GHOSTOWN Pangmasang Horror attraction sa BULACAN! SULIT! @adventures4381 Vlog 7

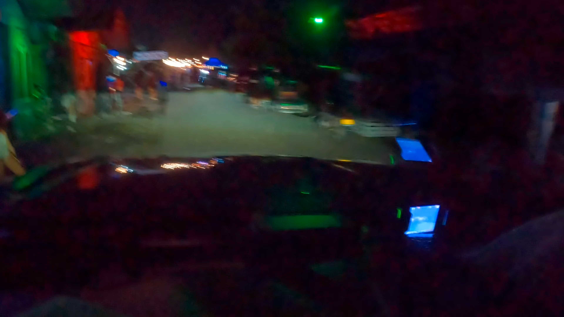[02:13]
Asa na yung Pay Park eh? Ah... Ito, food park na doon.